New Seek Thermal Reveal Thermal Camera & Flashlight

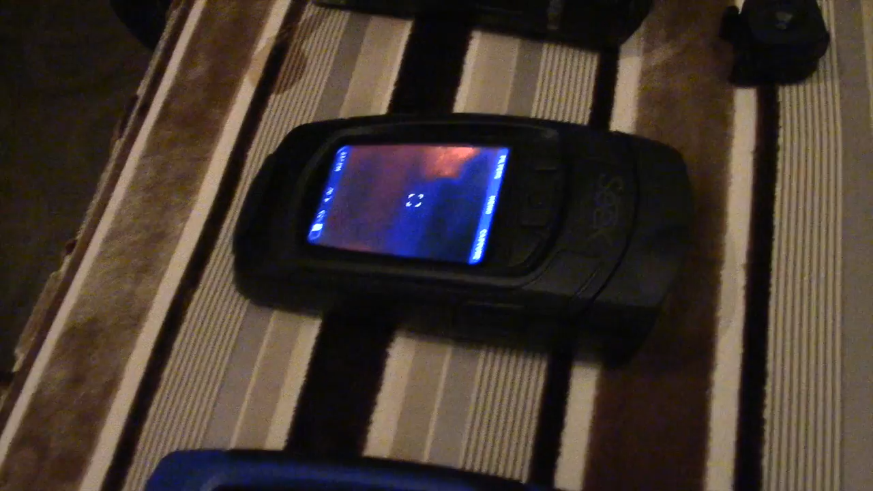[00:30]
And that's a wide field of view so it has a 36 degree field of view. So are all the blue, can you get it either lens in either one or is the blue automatically? Right now the blue one is a 36 degree field of view.
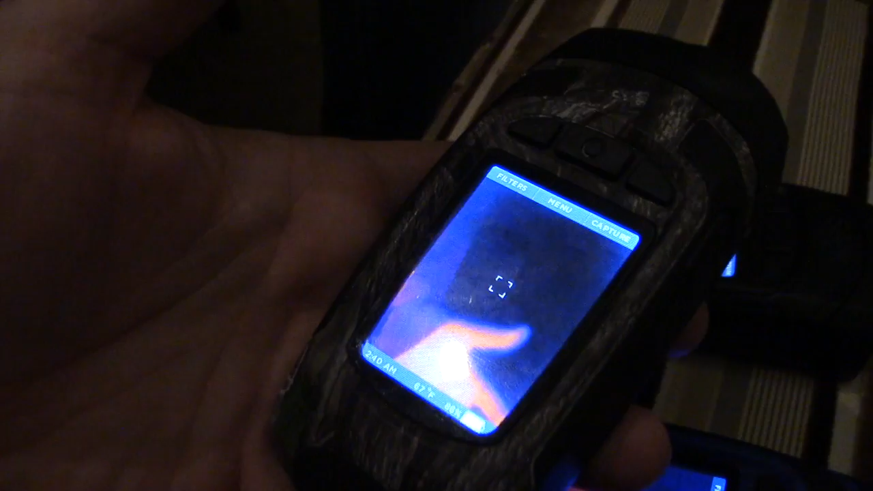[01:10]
I have a battery life of 12 hours on just the thermal mode like this.
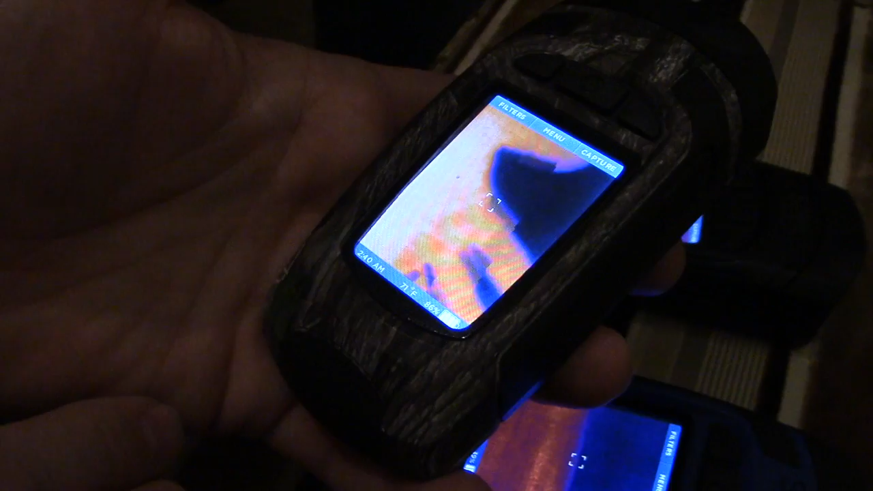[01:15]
And then the really cool thing, they've integrated into this as you can see from the front.
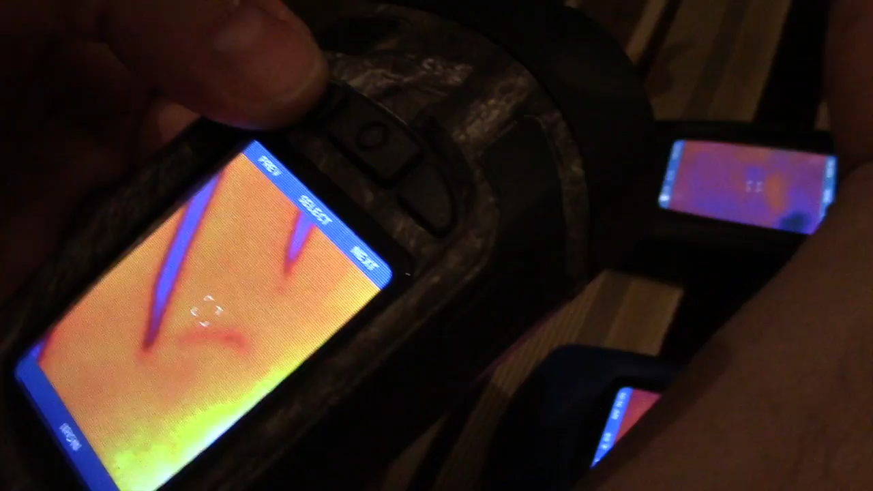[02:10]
So yeah, you can go through all. Right.
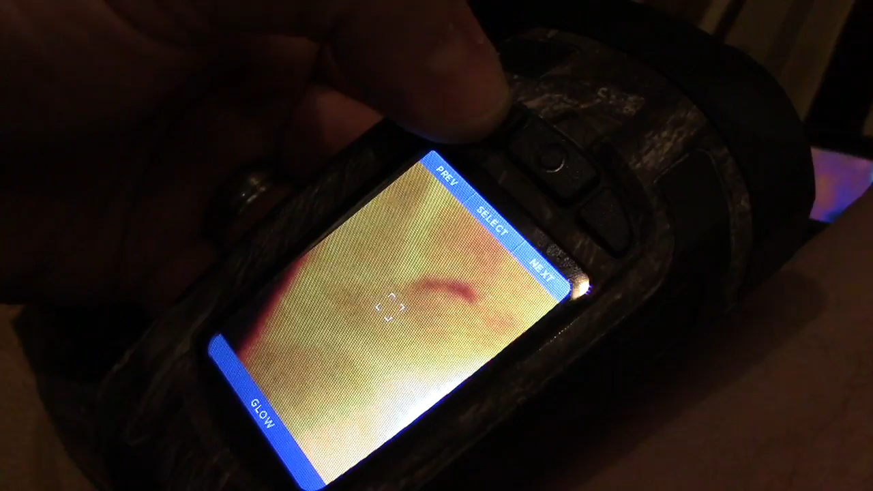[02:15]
Your traditional black hot, white hot, and then a hot iron and, uh, uh, some other ones that, uh, are fan favorites. And then this button over here on the right, take a picture.